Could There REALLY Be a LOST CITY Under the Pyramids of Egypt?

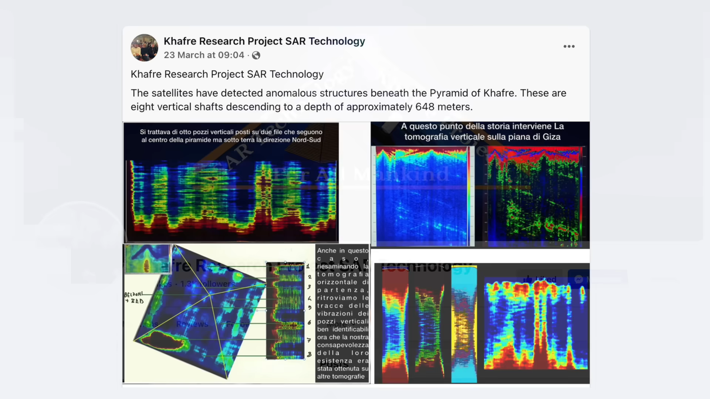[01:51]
Quote, The satellites have detected anomalous structures beneath the Pyramid of Khafre.
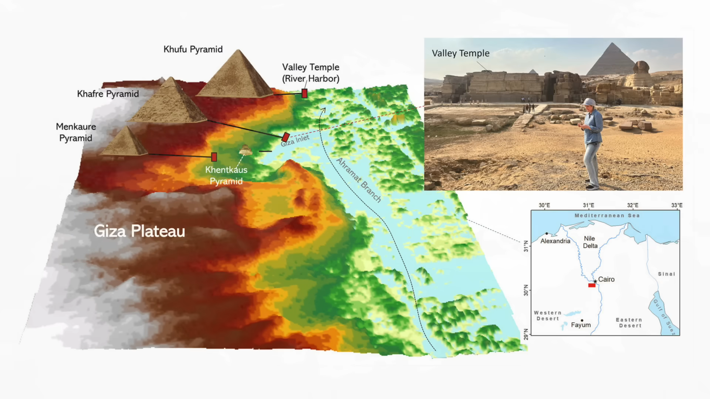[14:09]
Right next to the River Nile, with its annual inundation, its high water level in ancient and prehistoric times, and the relatively high water table in the bedrock as well.